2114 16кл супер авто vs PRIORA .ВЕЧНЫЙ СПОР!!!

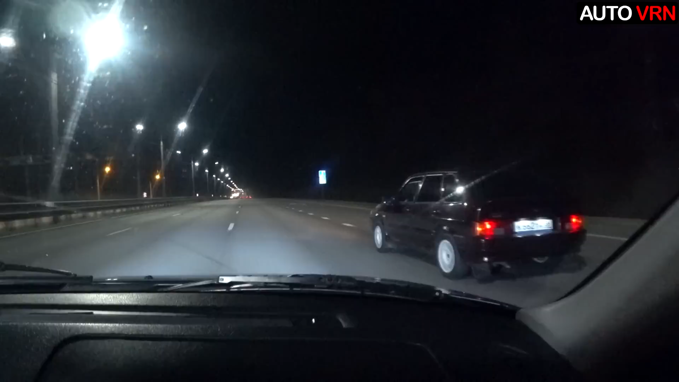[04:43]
120, третью переключили, 130, 140, 150, 160. Ну, корпуса сейчас 3 взял, хорошо вернулся.
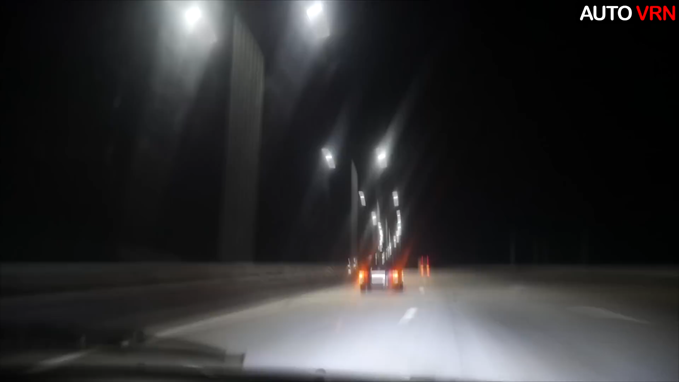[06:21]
Ну не отъезжает, держимся. 160 сейчас идем.